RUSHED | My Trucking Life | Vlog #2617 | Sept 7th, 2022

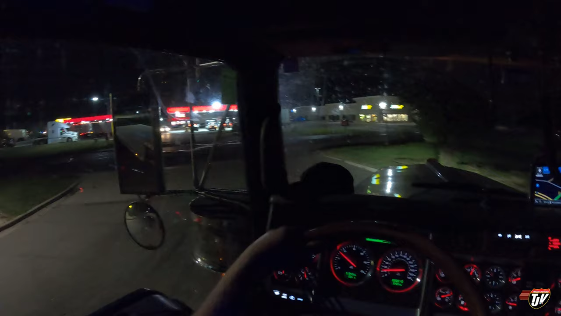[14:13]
Let's get out of here. There's the pilot right there. See, it was just across the street. There's never any parking in this pilot.
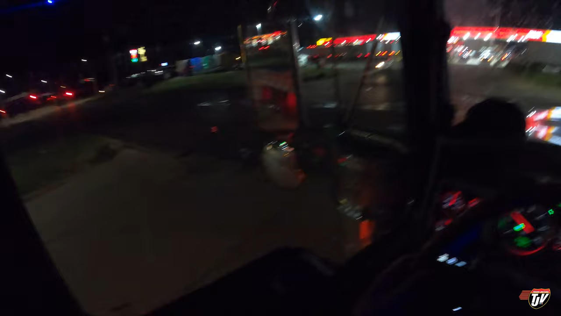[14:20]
So if you're going to St. Cloud, Minnesota, you can stop in here and just grab fuel. Sometimes, right now it's just jam-packed with guys parked in the pumps.
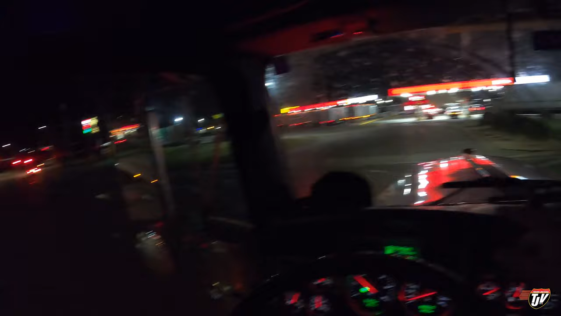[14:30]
You see one guy backing out already because there's a guy in front of him that's probably been parked in front of the pumps for an hour.
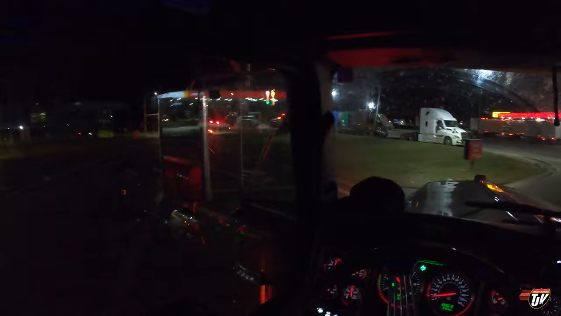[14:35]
It's risky. I don't fuel here because it's too congested. It's a very small lot and very often you get jammed up with people, you know, parking wherever they want.